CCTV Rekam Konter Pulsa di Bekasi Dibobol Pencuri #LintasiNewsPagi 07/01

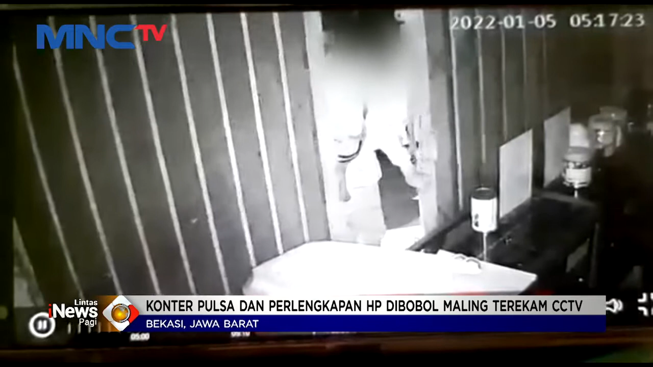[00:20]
Dalam rekaman kamera pengawas terlihat salah seorang pelaku membobol dan masuk dalam kontrapulsa dan perlengkapan handphone di Kampung Sayuran, Pebayuran, Kabupaten Bekasi, Kamis Dinihari. Para pelaku dengan santenya beraksi dengan menggasak satu persatu isi konter seperti kabel data, kartu perdana, voucher pulsa, dan uang tunai yang tersimpan dalam laci.
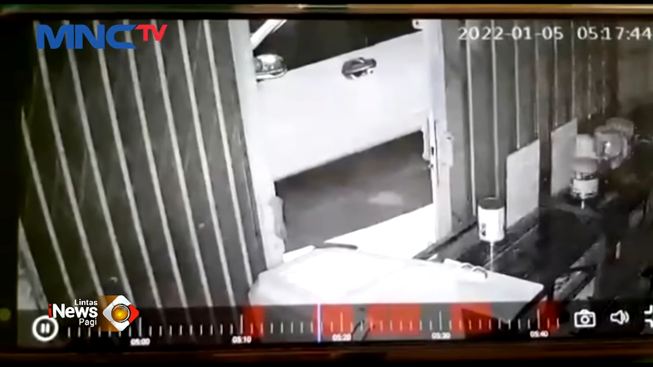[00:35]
Saat beraksi, salah seorang pelaku lainnya menunggu di dalam mobil sambil memantau situasi sekitar.